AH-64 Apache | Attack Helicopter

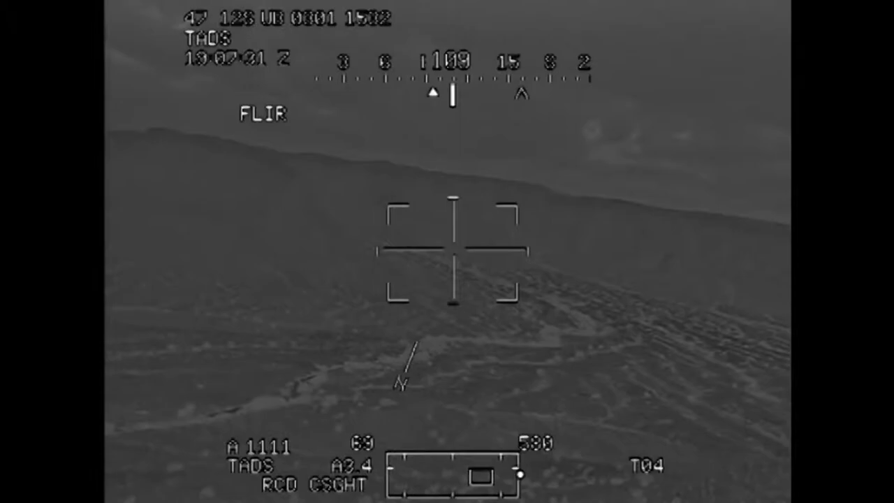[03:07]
You are clear to engage from minute 7 to minute 17.